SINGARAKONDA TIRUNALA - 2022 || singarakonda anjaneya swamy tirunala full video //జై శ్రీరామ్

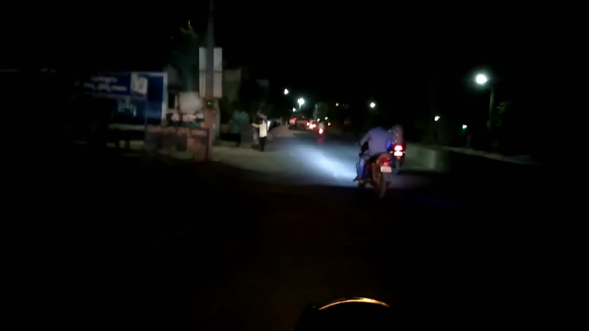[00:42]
ఇప్పుడే గుంతల రోడ్ల నుంచి అది మనం బయటపడ్డాము. అద్దెకి టౌన్లోకి అయితే ఎంట్రీ అవడం అయితే జరిగింది. మన అద్దెకి టౌన్లో వచ్చేసరికి ట్రాఫిక్ బాగా ఎక్కువగా ఉన్నది.
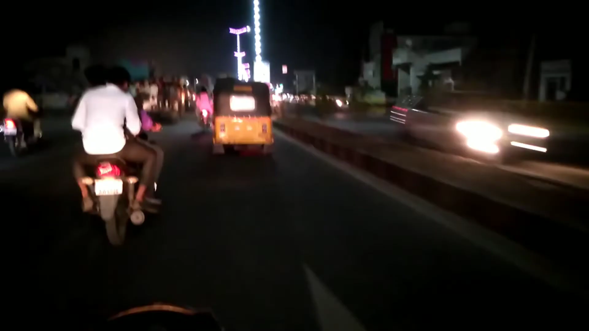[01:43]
దీంట్లోని సింగరకొండ రూట్ అయితే వచ్చేసాము. లైక్ కొట్టండి, సబ్స్క్రైబ్ చేయండి. స్వీట్ పట్టు ముసలి తాత కూడా వెళ్తున్నారు స్వీట్ గా. అమ్మా